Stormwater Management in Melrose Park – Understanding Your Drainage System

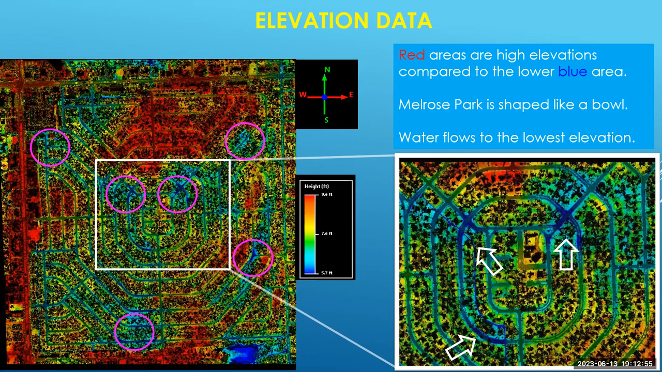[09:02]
There are many areas that are highlighted by that blue lower elevation. And here are those pink circles that showed you where those clusters were in the initial flood assessment. And what you'll see is that those circles represent the bluest areas or the lowest areas in Melrose Park.